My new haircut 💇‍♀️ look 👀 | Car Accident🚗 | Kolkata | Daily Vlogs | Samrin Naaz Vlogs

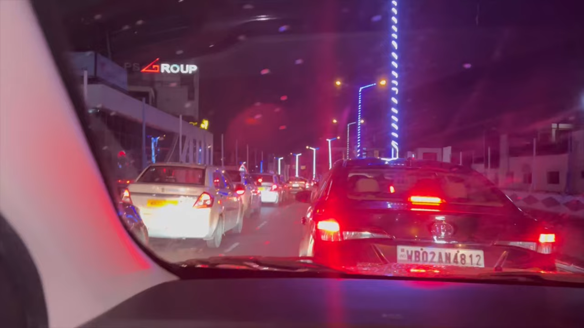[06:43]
पेना एक चीज हो रहे है यहां पे ने एकसेडेंट हो गया है सामने इसलिए इतना ट्राफिक
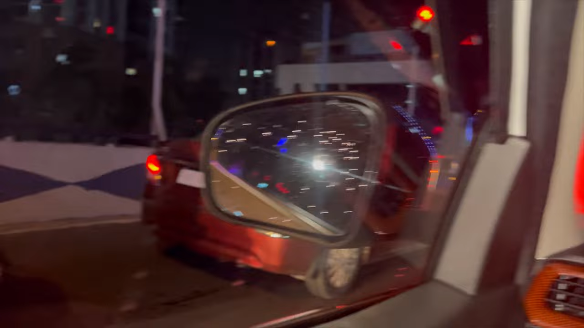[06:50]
है तो अल्ला करे जिसका भी कुछ भी हुआ है उसको अल्ला खैरियत से रखे लंबी हियत दे आप लोग भी दूआ करना यह सारे देखो कैसे एकदम गारी
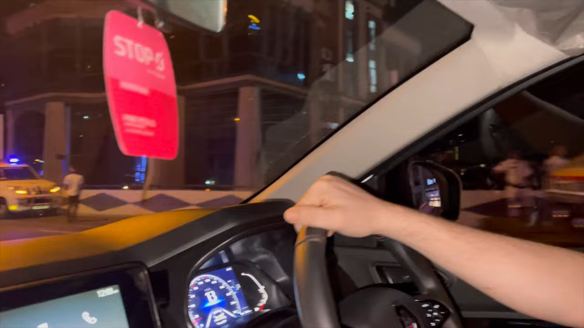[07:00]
पूरा उलट गया है � और पूरा एकदम पूलीस सब कुछ
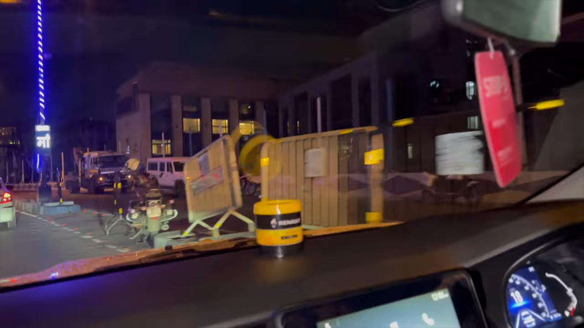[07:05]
यहां पे तो मतलब बहुत न्यूज रिपोर्टर वेगरा सब को यह आ गया है पूरा
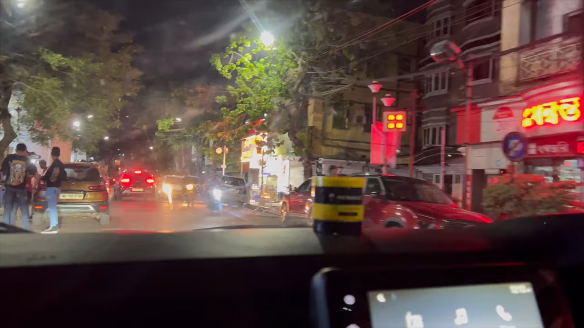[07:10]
एकदम पूरा भड़ा भड़ा भड़ा अच्छा नहीं लगता है मतलब यह सारे चीज़ पर सुनने में आ रहा था
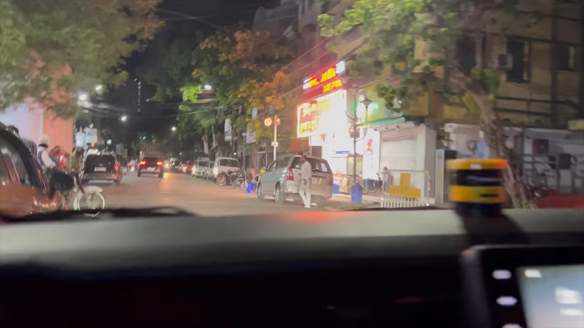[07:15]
कि जो भी ड्राइब कर रहा था � पूरा एकदम ड्रांग था